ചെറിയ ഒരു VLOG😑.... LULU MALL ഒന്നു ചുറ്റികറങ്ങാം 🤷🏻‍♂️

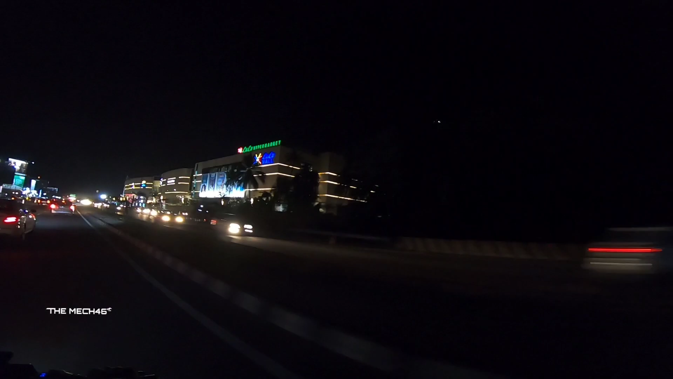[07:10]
ഈ രാത്രി കാണാനാണെങ്കിൽ ഒരു രക്ഷയില്ല, ലുലുമകൾ നല്ല അടിപൊളിയായിട്ടുണ്ട്. അപ്പം ഈ വീഡിയോ കൊണ്ട് ഞാൻ ഉദ്ദേശിച്ചെന്ന് പറഞ്ഞു കഴിഞ്ഞാൽ, ഈ ലുലുമകളിൽ ഇതുവരെ വരാൻ പറ്റാത്തവർക്കും അവർക്ക് വേണ്ടിയിട്ടാണ് ഒരു ചെറിയൊരു ഷോർട്ട് വീഡിയോ ആണ്.